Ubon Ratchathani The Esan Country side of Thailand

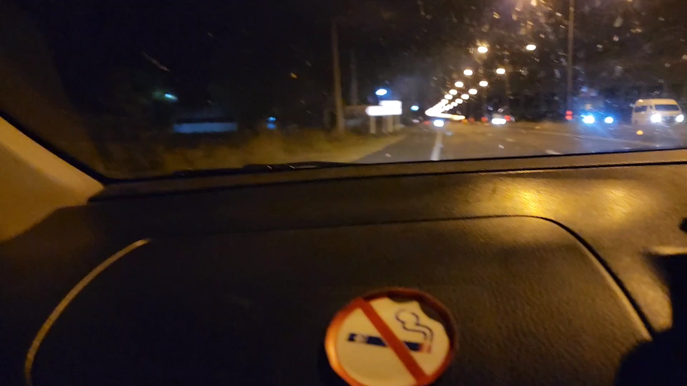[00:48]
Now this, not that. Yeah, let's see.
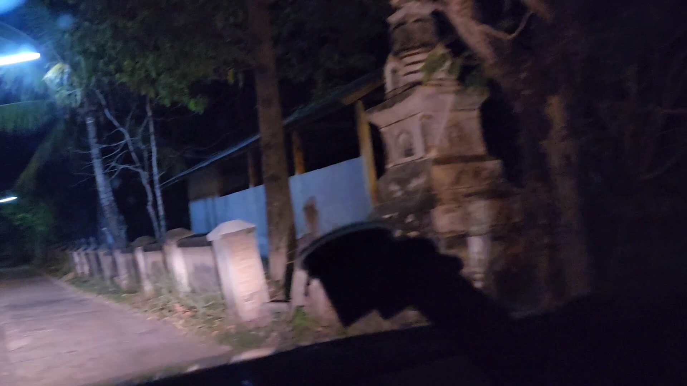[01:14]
Look, I get to use the brides. Oh. You're a young lord. Two kilometers, okay? To the village. Two miles? One point seven and five? One point five mile. Oh, one point five. It's not the village yet.
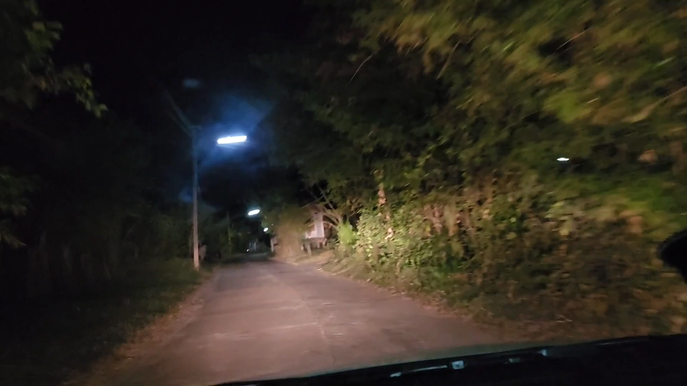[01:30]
We have to go. Oh, we're not even in the village yet. Yes. So, we're staying in the countryside of Thailand.
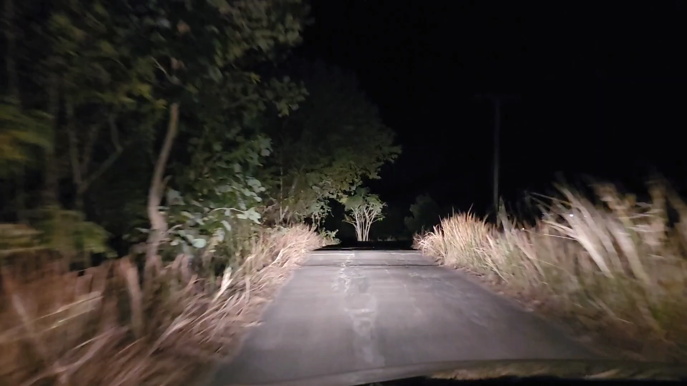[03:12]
There is a bridge, there is a bridge. There is a temple. Oh, there is a temple. You can see the fence.
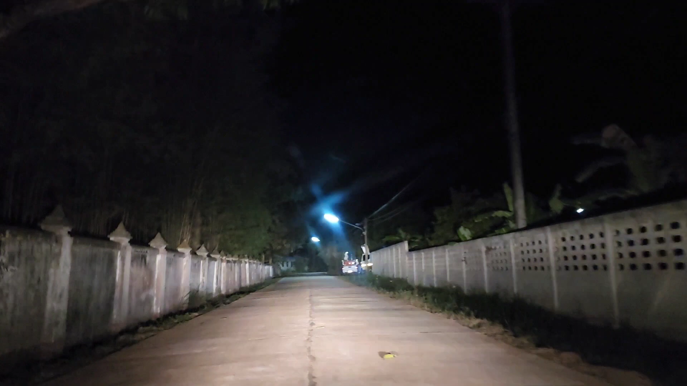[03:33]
Then you turn left. After the fence, then turn left. After this fence or up the other end? The other fence.
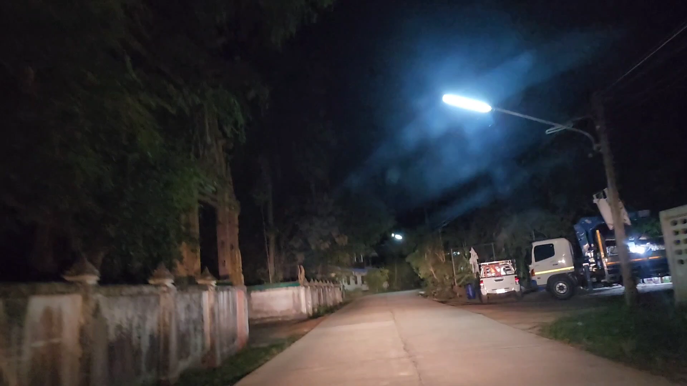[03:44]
Not through here. This is the temple. So spooky. Right here?
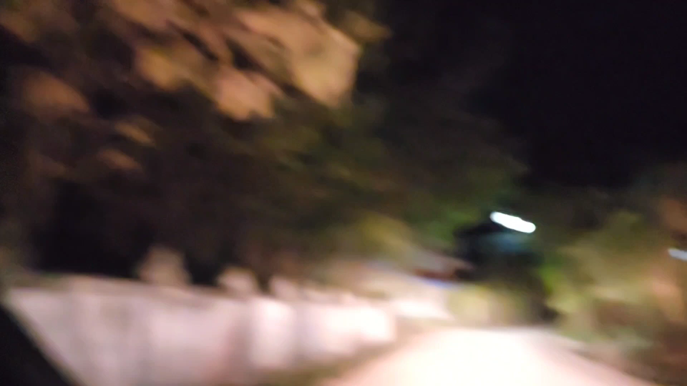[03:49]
Yes. Our house is on the left, where the light is. Slow down. Right here in that grassy spot. Yes, the grass turns into that. I'm going to pull in right there. Yeah, pull in there. I'm going to pull in right here.